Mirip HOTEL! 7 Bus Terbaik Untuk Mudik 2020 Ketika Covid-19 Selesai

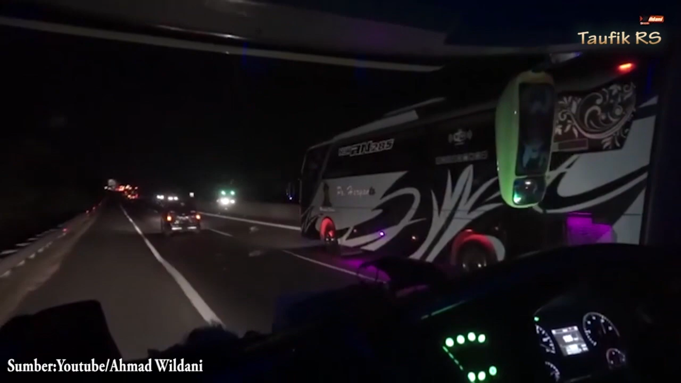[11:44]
Perusahaan Otobus Haryanto merupakan salah satu penyedia mode transportasi darah dengan armada
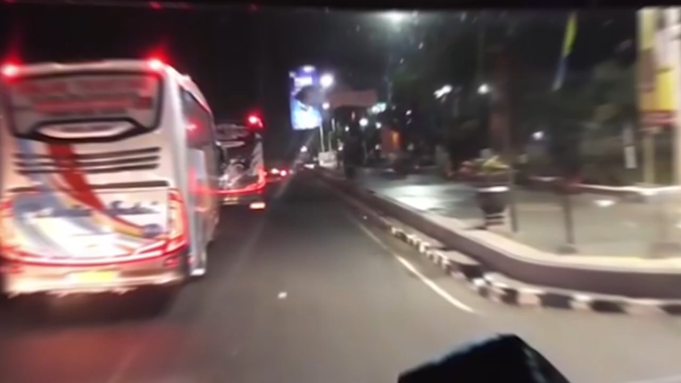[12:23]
jalur Pantura yang mungkin bisa dibilang King of Pantura,
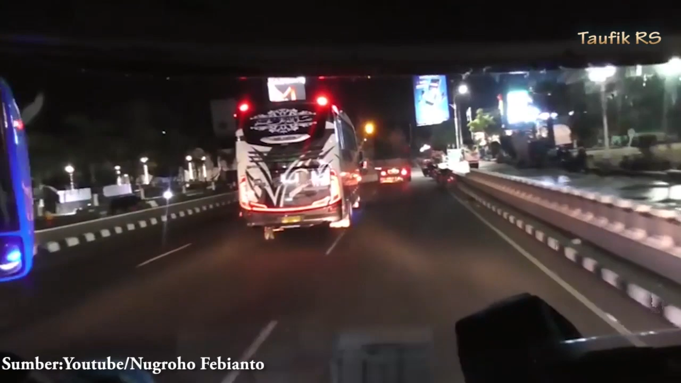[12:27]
jalur utara Hal yang menarik dari perusahaan otobus Haryanto adalah dimana perusahaan otobus ini mewajibkan
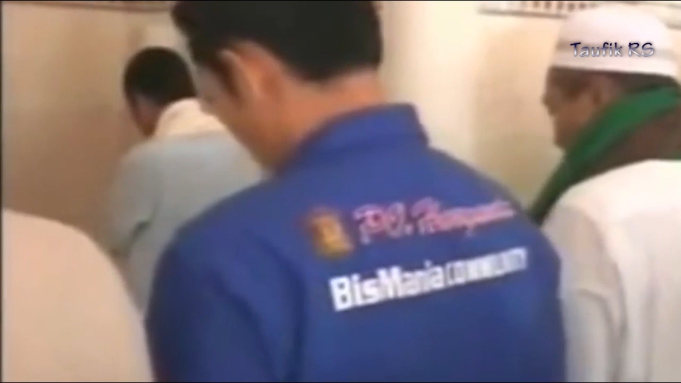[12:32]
bagi semua kru untuk berhenti saat sholat 5 waktu agar
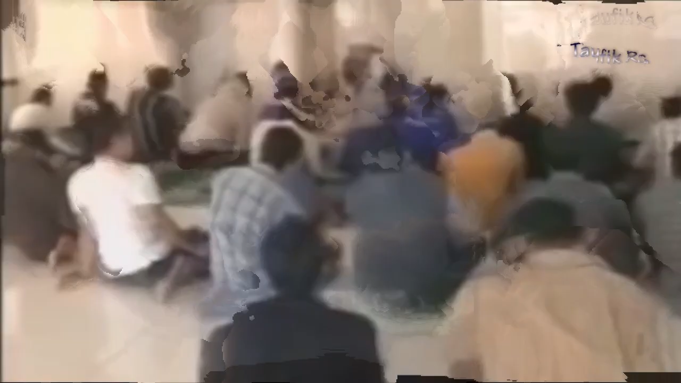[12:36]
penumpang dan kru dapat menjalankan ibadah sholat
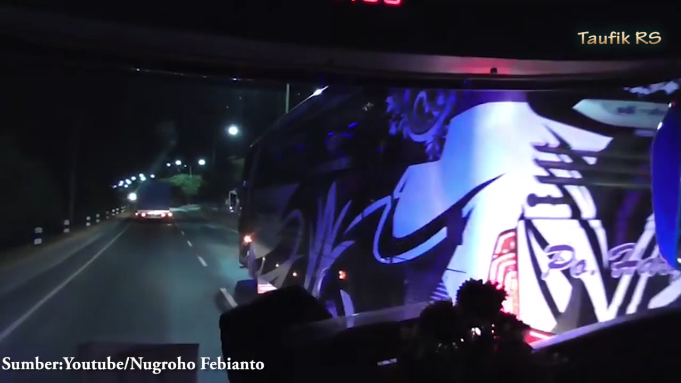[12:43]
Perusahaan otobus dengan logo Menara Kudus ini sudah terkenal dengan kehandalan dalam pelayanannya bus-bus premium yang selalu memanjakan para konsumennya peremajian armada yang dilakukan